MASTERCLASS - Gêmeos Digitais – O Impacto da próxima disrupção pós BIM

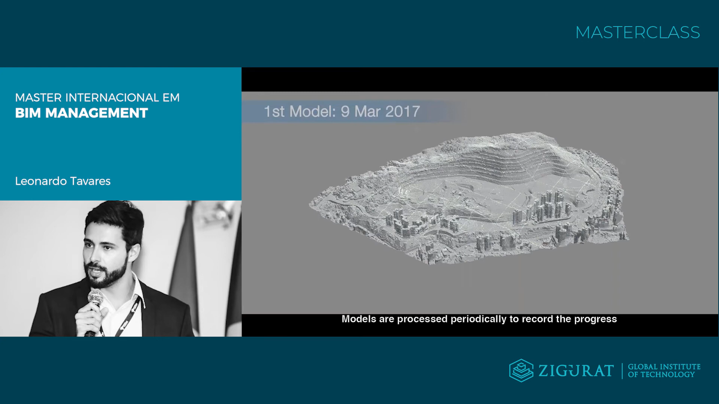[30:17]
8 horas foi levada para fazer a tomada de fotos e mais 8 horas para processar todas as informações que foram geradas. Então, em menos de um dia, todo o modelo digital do terreno, toda a topografia existente já foi realizada
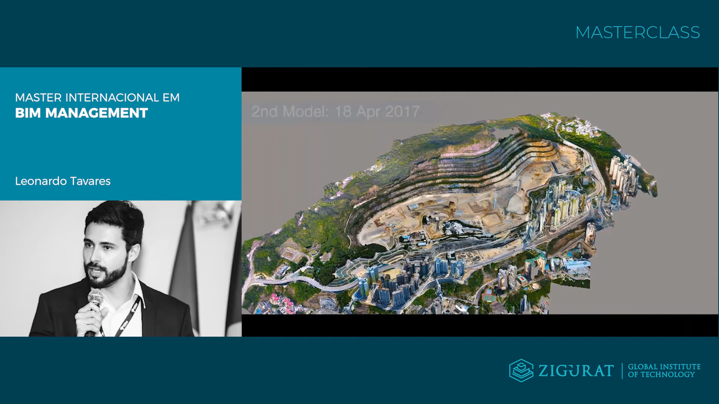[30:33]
e em cima disso já se podia discutir as principais vias de acesso que seriam utilizadas durante o canteiro de obra,
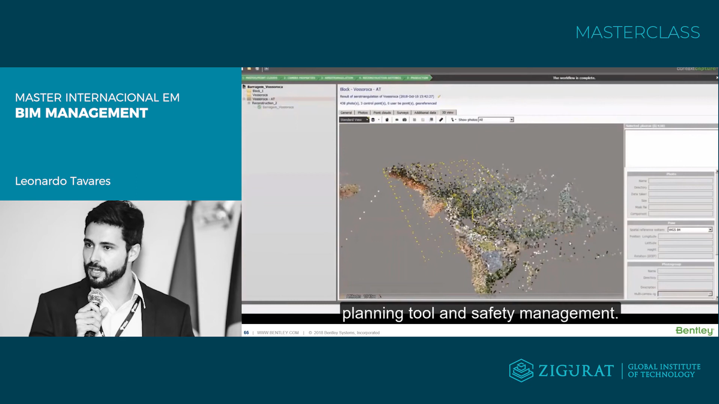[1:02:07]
com o drone o processamento foi realizado dentro de uma solução nossa que habilita
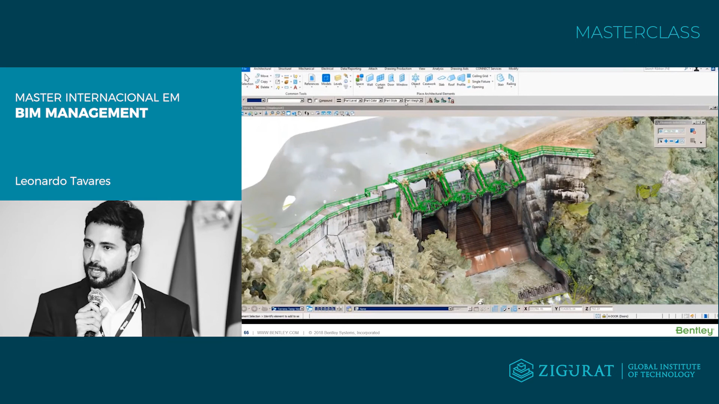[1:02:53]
modelagem então com a facilidade que vocês observam aqui no vídeo com a mesma